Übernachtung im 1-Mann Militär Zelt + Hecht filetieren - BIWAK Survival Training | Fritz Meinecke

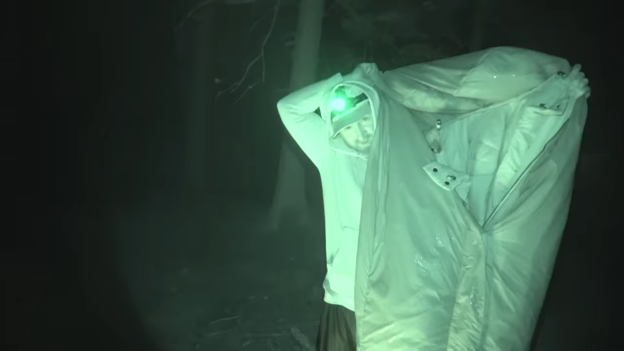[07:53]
So, Victor steht jetzt hier am Feuer.
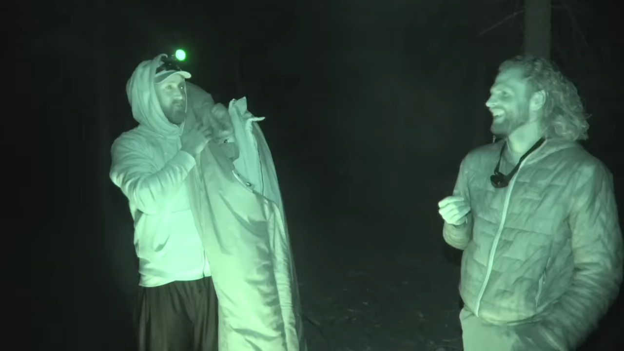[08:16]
Also. So, wir machen mal einen kleinen Test, was das Thema Materialien angeht.
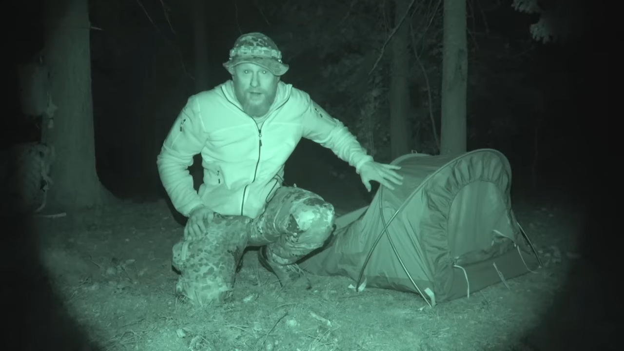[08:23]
Und hier sehen wir, glaube ich, ganz gut, ich habe gerade den Display im Blick, wie meine Jacke einfach leuchtet. Guckt euch das an. Ja, also tagsüber ist es theoretisch gleich von der Farbe her ungefähr, aber ja, die reagiert ganz anders auf Infrarot.